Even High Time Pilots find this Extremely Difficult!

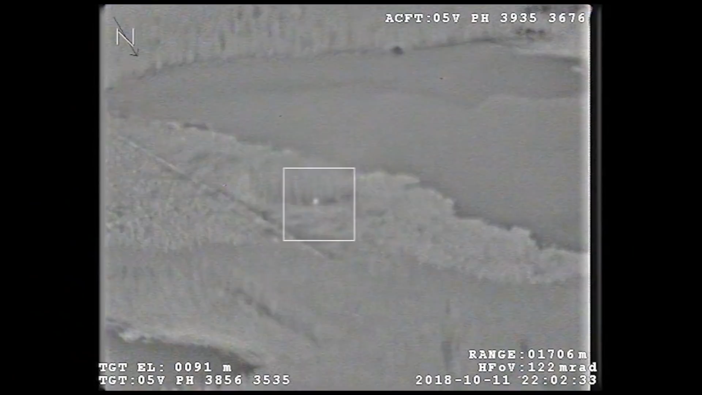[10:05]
This particular camera has a thermal auto detect so if it detects a heat signature, it can alert you automatically,
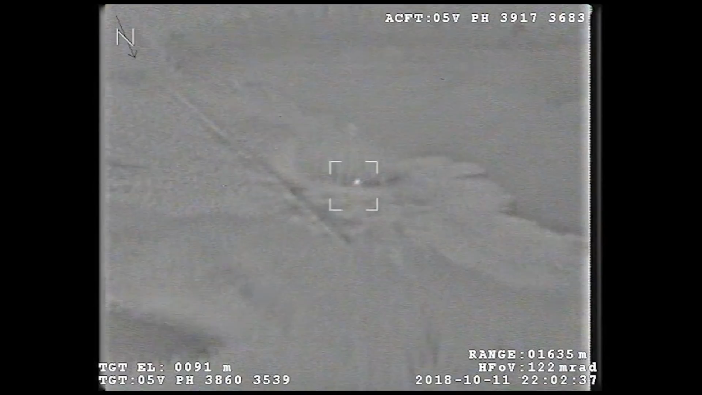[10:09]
which is actually a phenomenal application for anti-poaching.
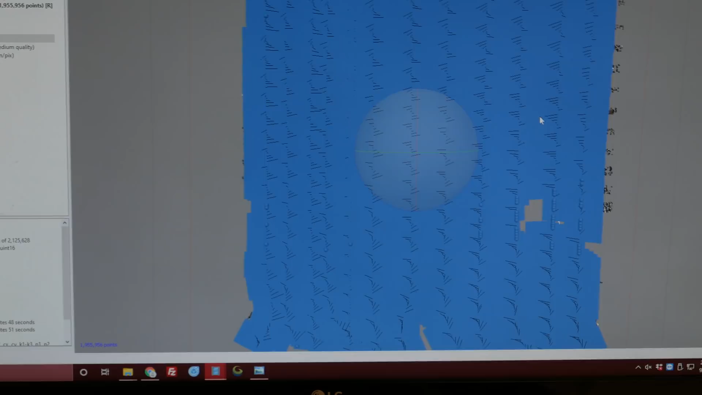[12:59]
So here's each one of the cameras plotted out as it was taken in its x y and z and we can take that and lay it out in a three-dimensional format.
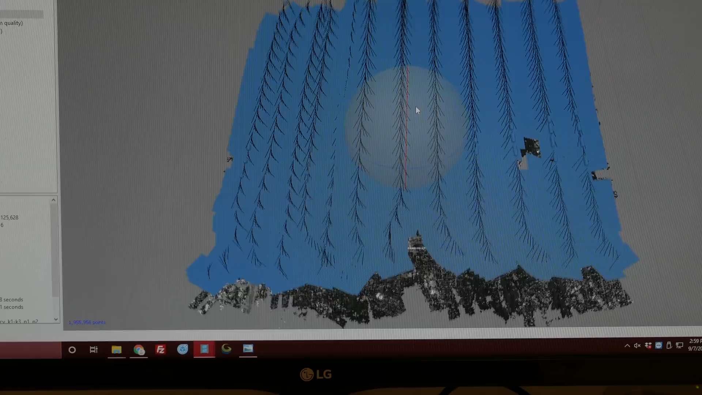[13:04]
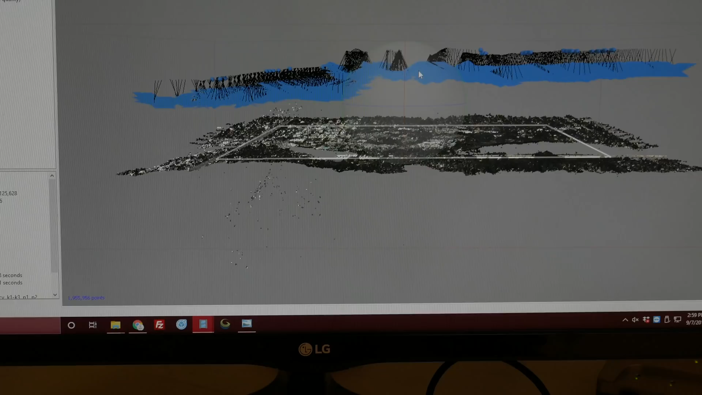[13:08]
As you can see exactly how the airplane and the camera was tilted as it went through and shot each one of these.
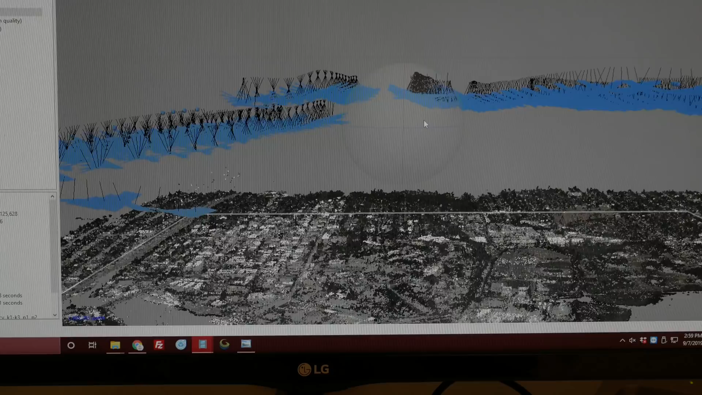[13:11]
First step that the program goes through is taking all the images and overlapping
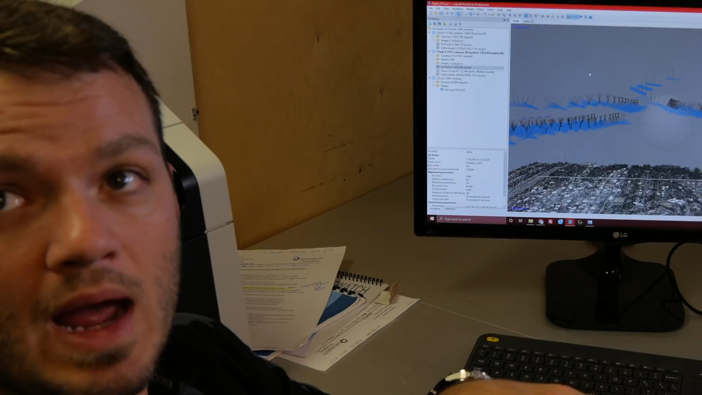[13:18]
them and finding different points in each image that match.
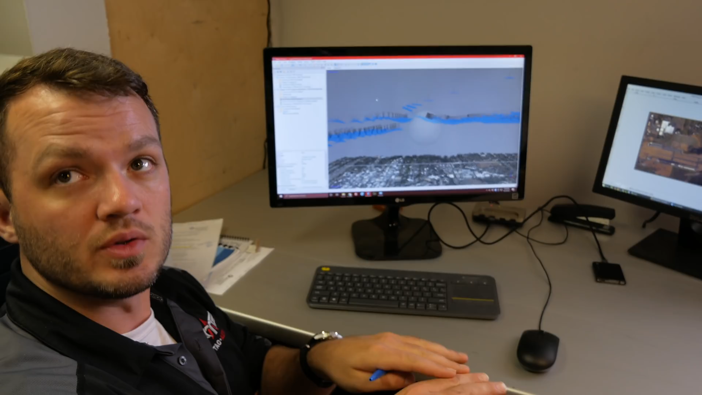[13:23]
And so that's what it uses to guess how it should stitch each one of those together.
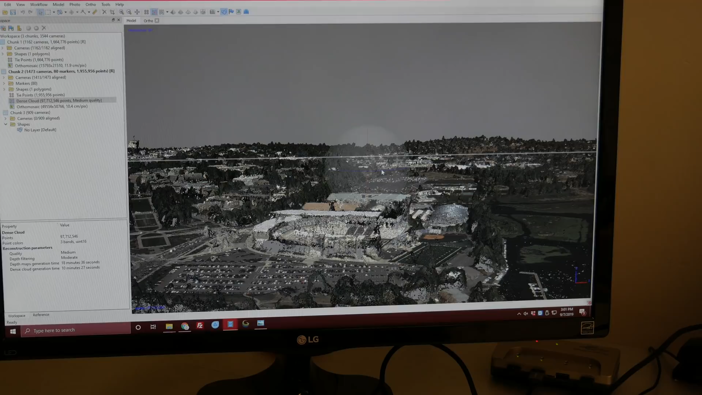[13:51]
So here is everywhere we shot in three dimensions.
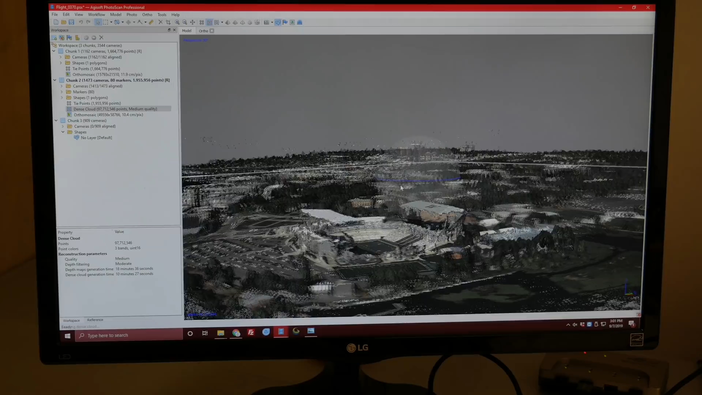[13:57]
It's using the geometry of the images how they overlap. So it works kind of the same way your two eyes work. So your eyes overlap.
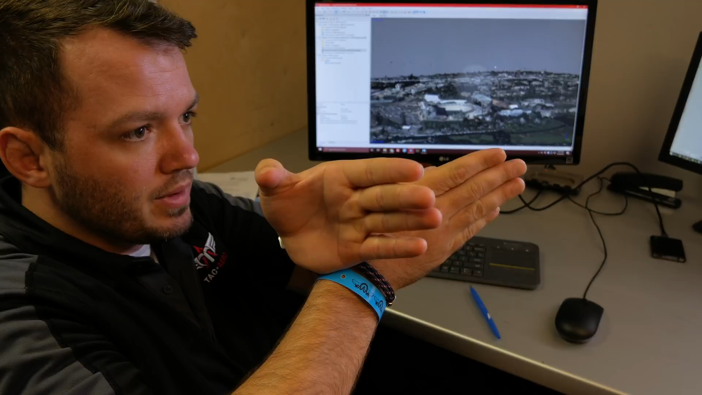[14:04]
Stereoscopically. Exactly. That three-dimensional point cloud then to
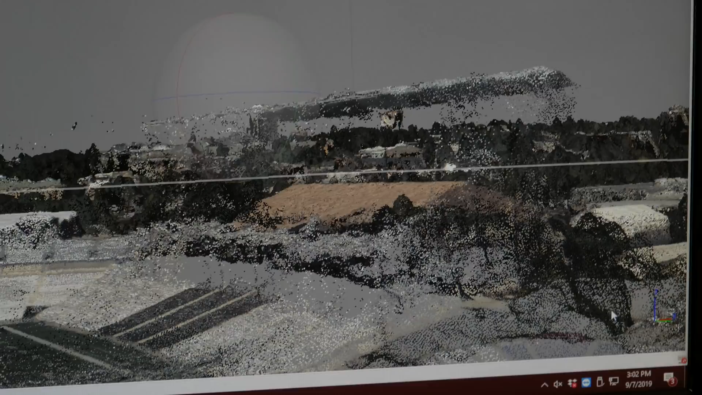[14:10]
better and more accurately lay the imagery down on a flat surface.